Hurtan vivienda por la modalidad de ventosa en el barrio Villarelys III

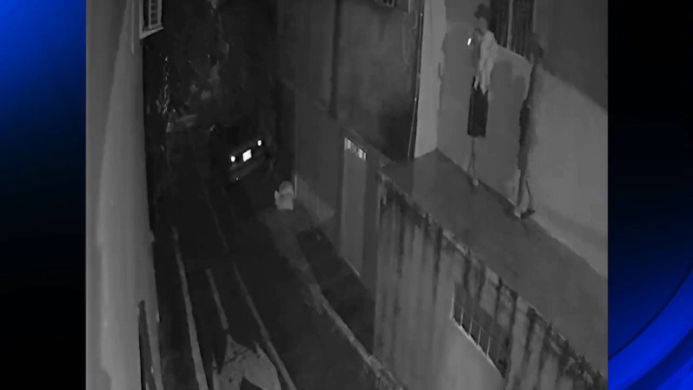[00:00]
Un hurto fue captado por las cámaras de seguridad del barrio Villarelis. Según lo manifestado por uno de los residentes del lugar, dos sujetos de contextura delgada llegan hasta la vivienda donde van a cumplir su cometido.
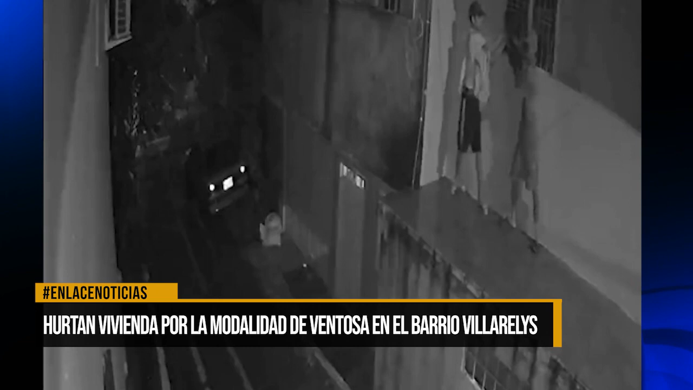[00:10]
Los hechos ocurrieron el día sábado 26 de marzo en un establecimiento del sector. El día sábado en las horas de la madrugada,